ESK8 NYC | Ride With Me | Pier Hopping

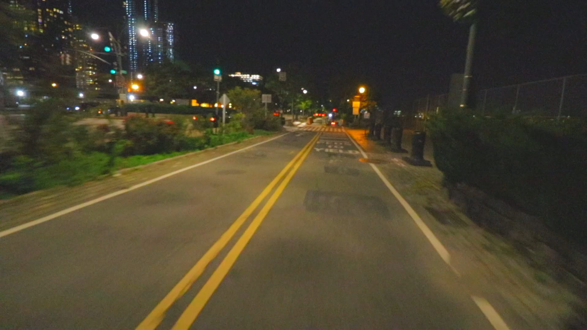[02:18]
look at that guy's helmet right now we're going 18 pro mode I love going up to New York at night just to look at the buildings honestly if you go just for that that's a good reason
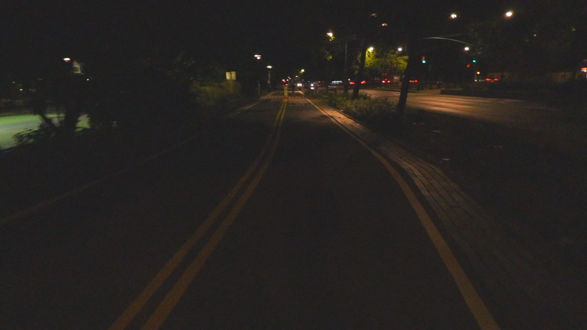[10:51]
bikes cars and scooters not cars i love the hudson river greenway at night i like it even more because it's less crowded here